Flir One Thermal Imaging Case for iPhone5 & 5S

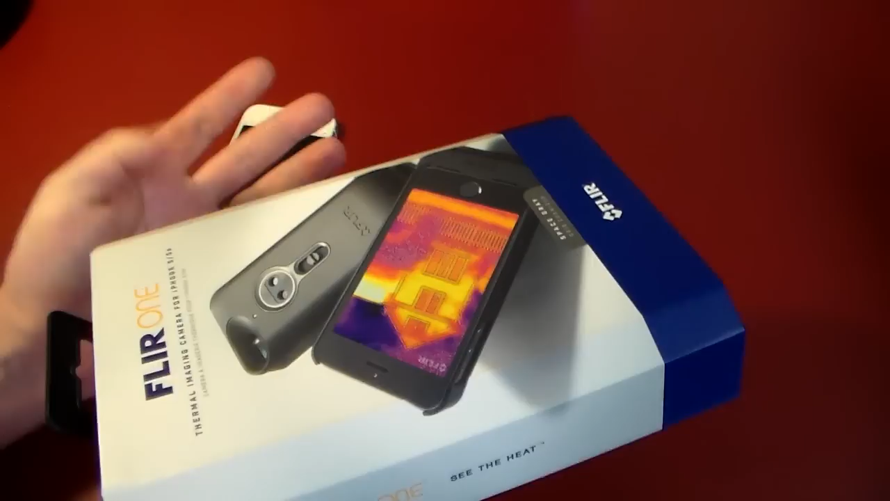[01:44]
FLIR1. And actually you can see the cool too. You know, you can differentiate between hot, cold. And then you can see on the back here.
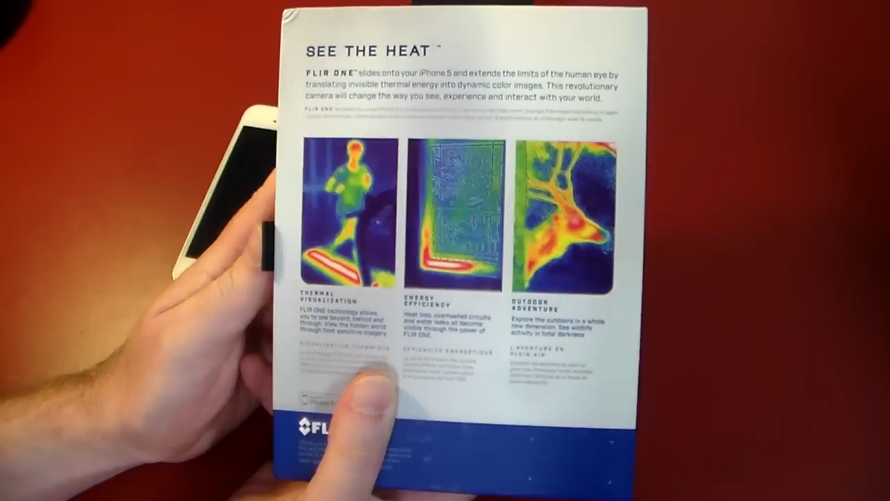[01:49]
It slides onto your iPhone. It's got thermal visualization and energy efficiency.
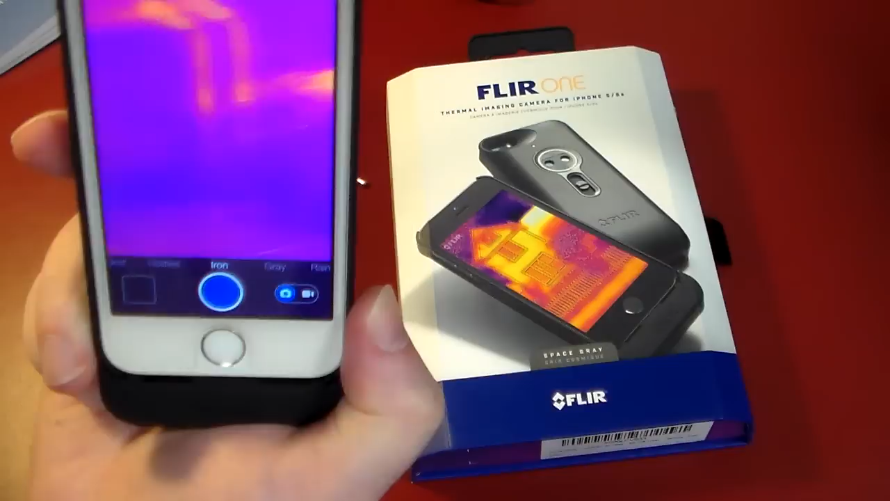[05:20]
And there are some LED lights over here. And you can see my hand in the picture. You can kind of see my thermal image on my hand. So you can just look around the room. And I'll have actually some video footage, because you can actually take a picture or a video and actually capture this live. So we'll actually take a look at that. What I did want to show you too, is I'm just going to shut all the lights out here. And this is going to go really dark.
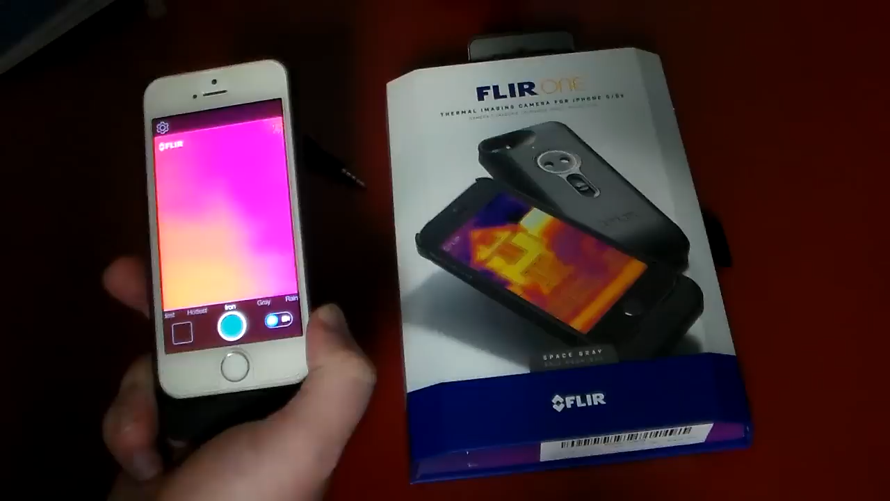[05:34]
One more light. I'm going to pull this out of the frame for a sec. All right. So it's totally dark in here for the most part.
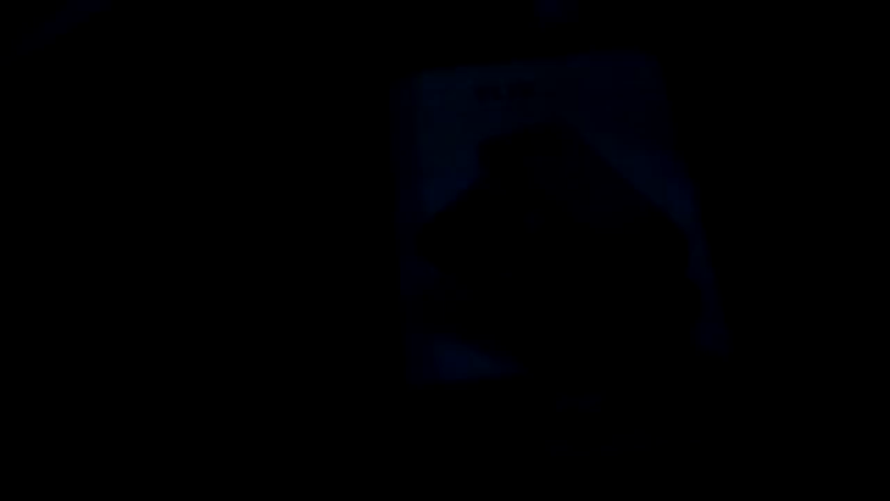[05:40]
There is a little blue glow. So I take my thermal imager here, and I'm going to put it in the screen.
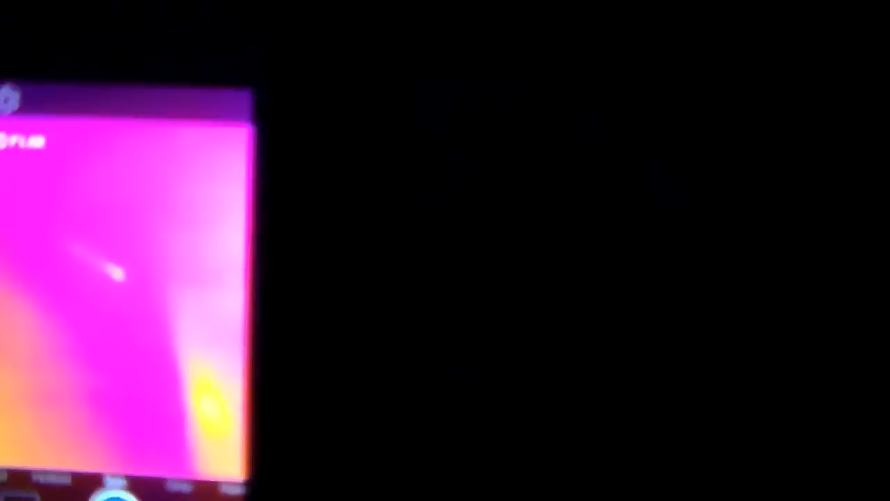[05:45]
And now I'm going to put my hand out here. It's hard to see my hand, actually, in the dark.
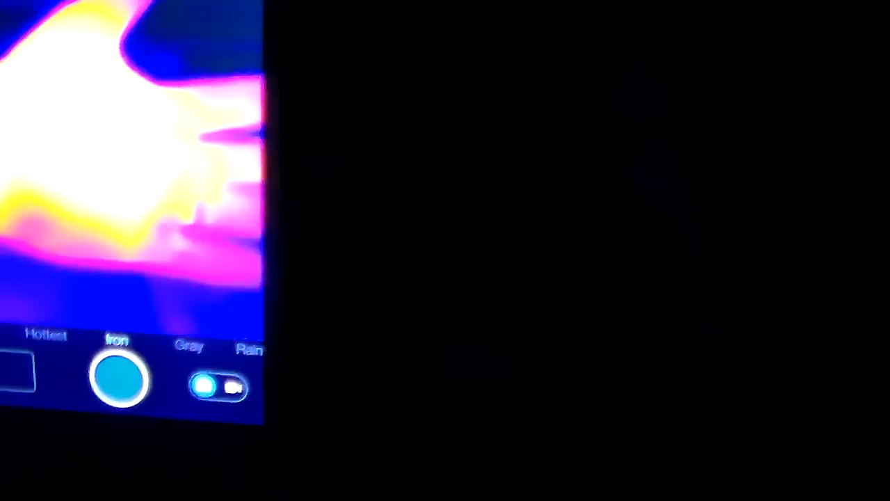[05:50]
But with the thermal imager, I'm seeing the heat. So dark, can't see hand.
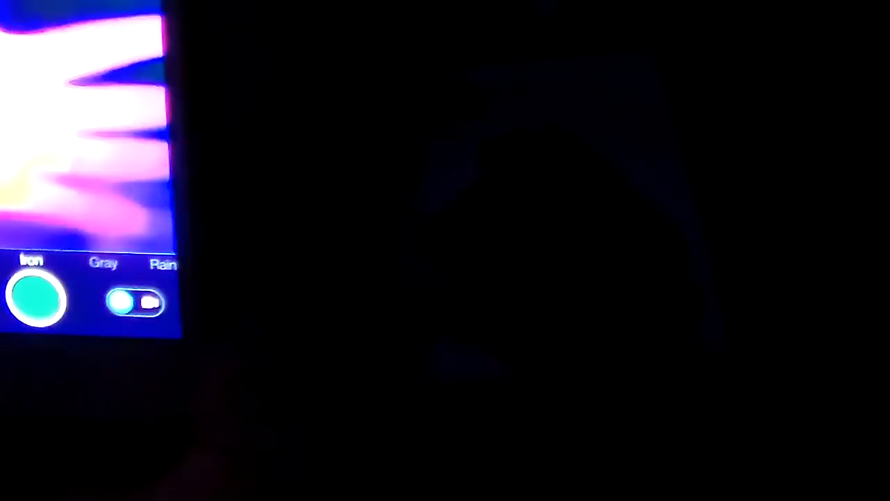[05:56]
Put it in front of the imager, definitely see hand.
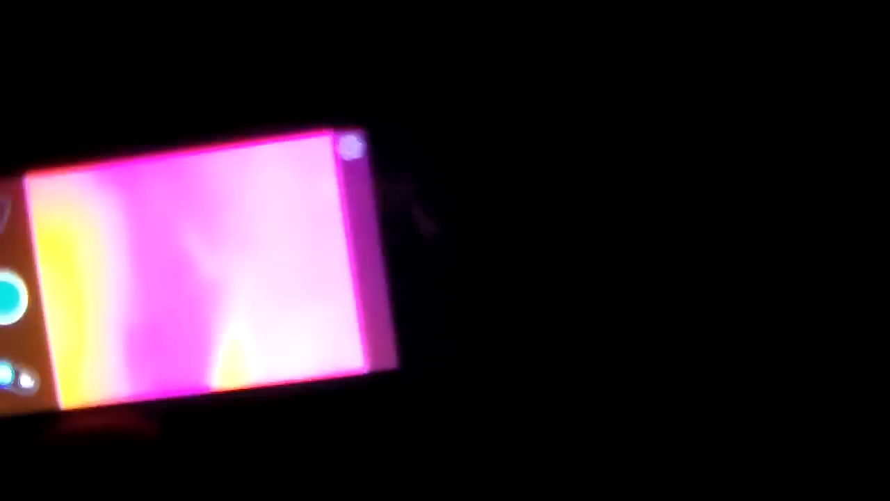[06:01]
So that's just kind of a little in the dark kind of thing that I'll give you a little demo of. And again, there is the NAS in the dark. You can see right where the heat is on the NAS. So really, really cool.
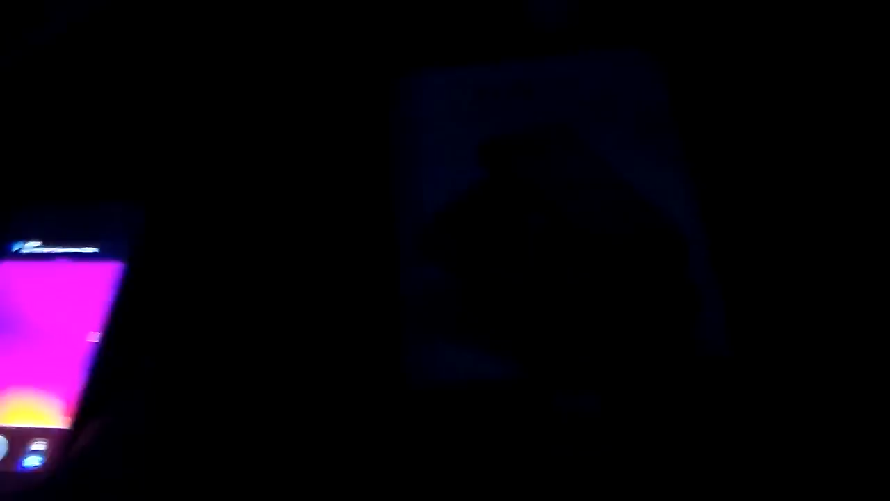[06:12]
Let's go ahead and put this down, re-engage the lights.
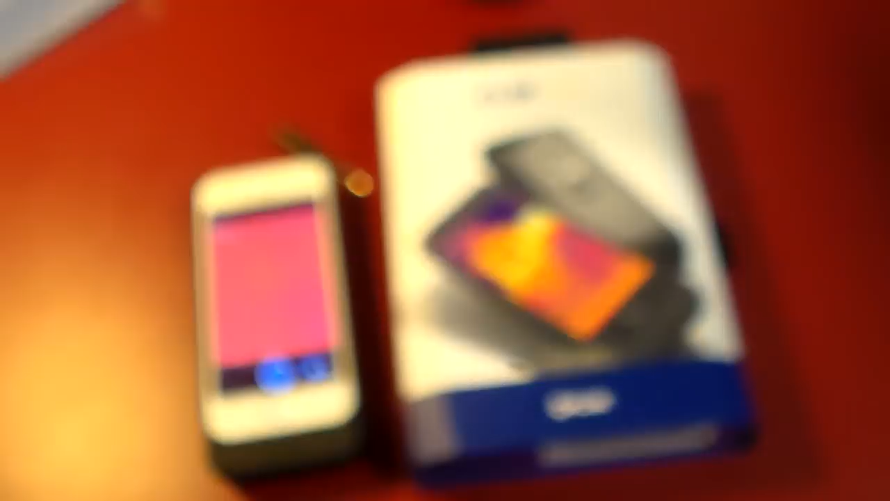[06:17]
And here. All right. So anyway, guys, this is the FLIR 1. Also, I wanted to take a quick look at some of these settings right here. As you can see, it's on iron. We'll go into these in a little more detail later, but you can actually flip it. Here's like hottest. So this will actually tell you the hottest point on something that you're looking at. Just the opposite is coldest. This will actually tell you the coldest spot on the image you're looking at. Arctic. You know, I think this just kind of gives you like a really, really, where's the really cold?
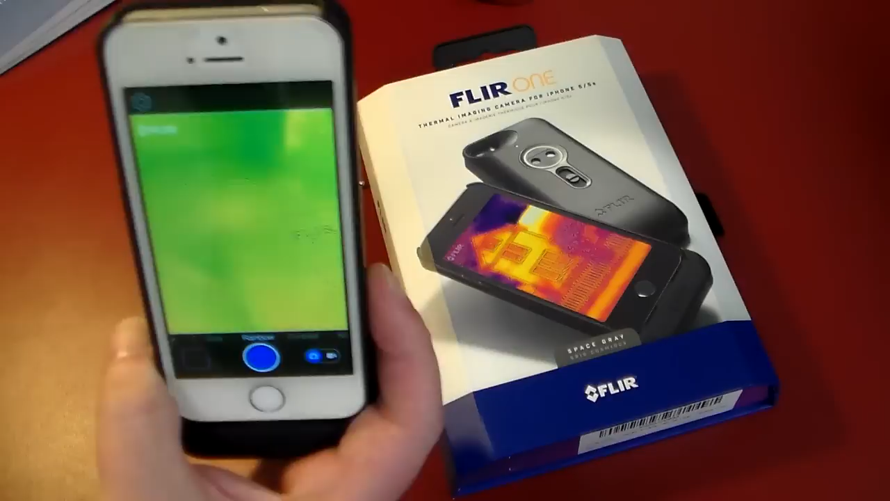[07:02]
So you could maybe use this to take a look at where you've got cold air coming in between windows and doors. Contrast. I don't know too much about using that one. Rainbow. Again, not a whole lot about using that one. But as you can see, it looks pretty much like the iron.
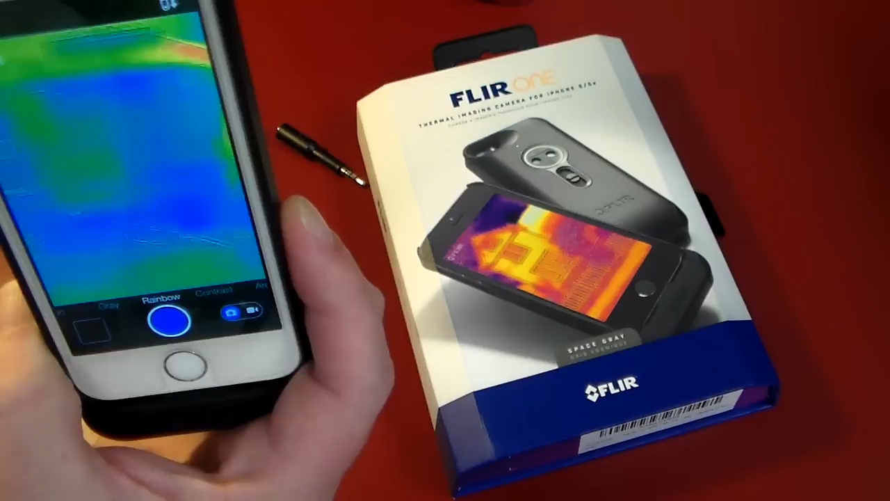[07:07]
Maybe not quite, but a little bit.
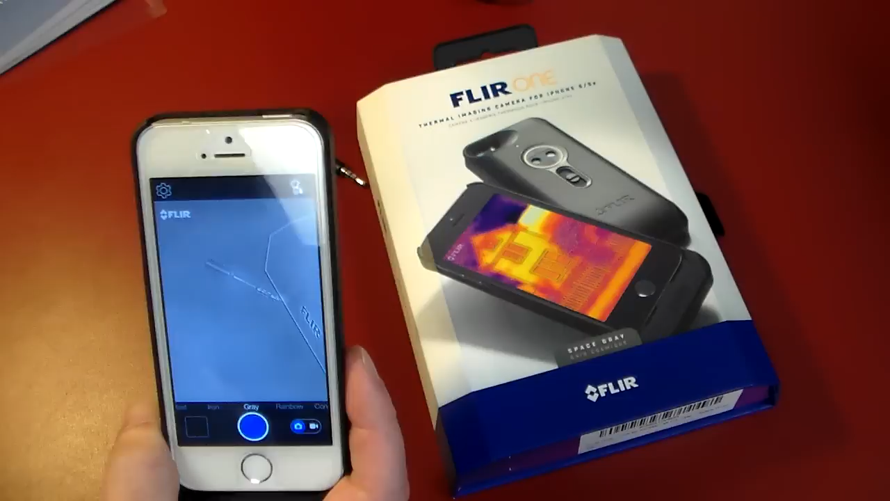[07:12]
And then grayscale here. And then we're back to iron, which is what a lot of people use. And then you can actually go into settings and you can actually turn on a light. And the spot meter, this actually tells you you can gauge a temperature. And then it actually has the battery usage of the actual FLIR case itself. So this is at 56% out of the box. I have not charged it. So let's go ahead and flip that back up. And that is really... Here's the library.